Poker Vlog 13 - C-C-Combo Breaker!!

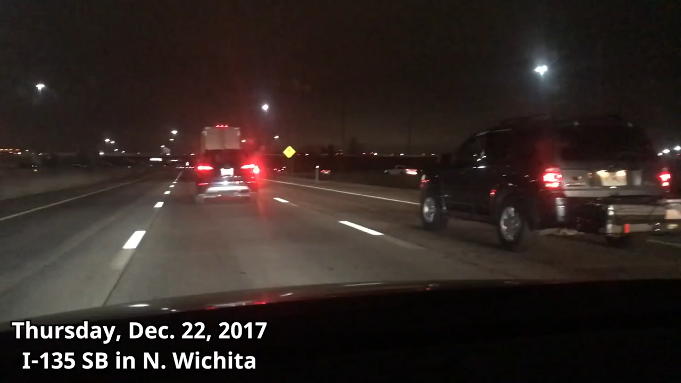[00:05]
I have no idea what's going on, but there is a major traffic situation here. It looks like there's some new construction, and the left two lanes of this three-lane road here in North Wichita are supposed to be shut,